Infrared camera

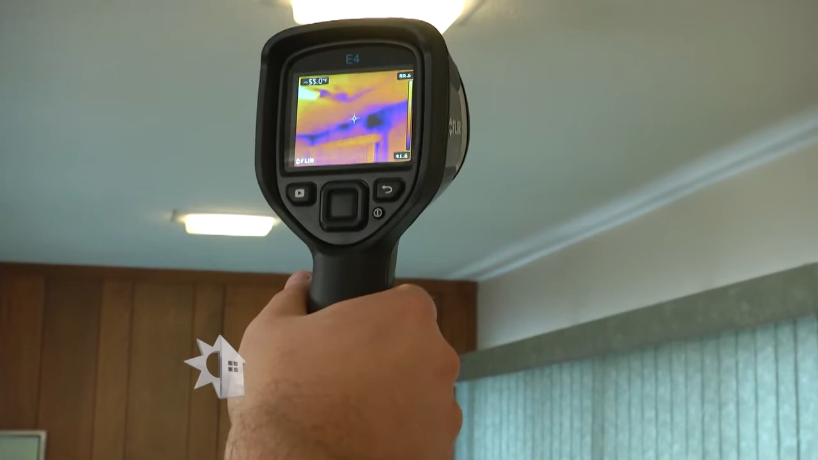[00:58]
Wow, that's such high contrast. There's no denying that.
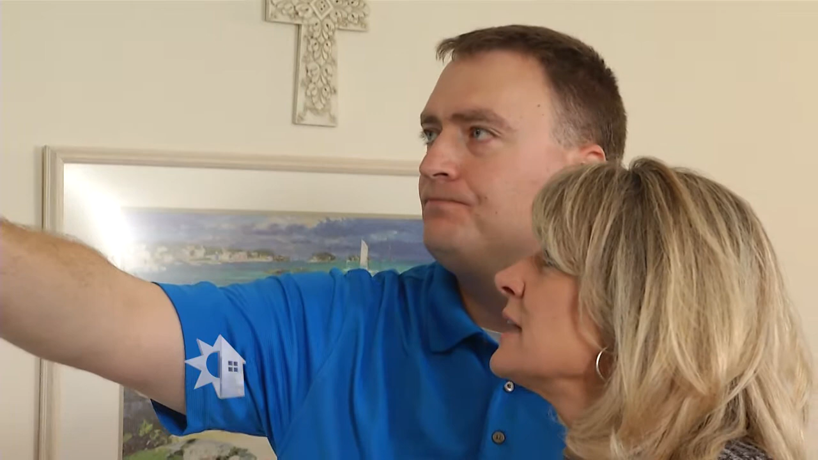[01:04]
No, there's enormous opportunities here to improve the building envelope and save this home a lot of energy. Now, I see those bursts, what are the vertical lines that we're looking at? The vertical lines here are actually the studs around the door jamb and what's
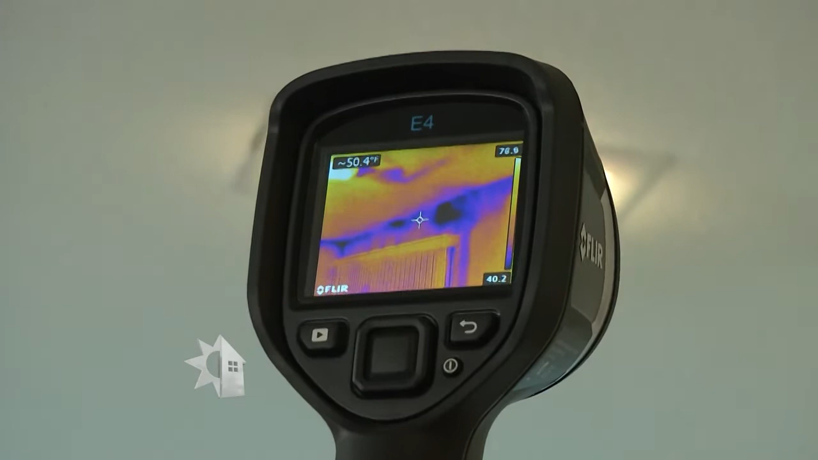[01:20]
On screen: spot 50.4°F
actually causing that area to be cool is called thermal bridging and that is those studs are actually in contact with the outside wall and that's
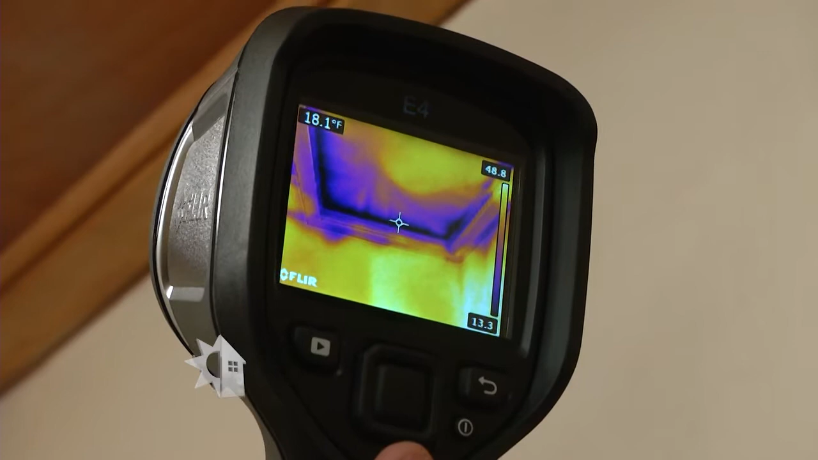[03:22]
On screen: spot 18.1°F
Now, if air can get inside through the blow door, it's definitely going to get outside when the blow door is not running.
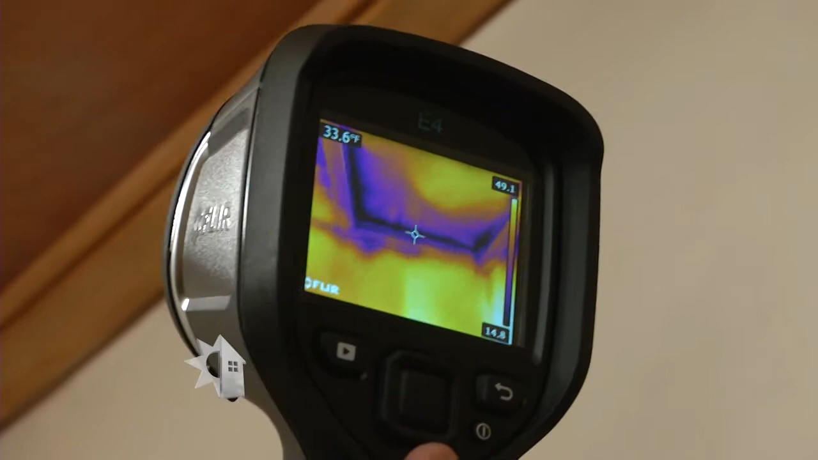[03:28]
On screen: spot 33.6°F
And that's warm air that we paid to heat up and cool down that we want to make sure we stay it keeps inside the house.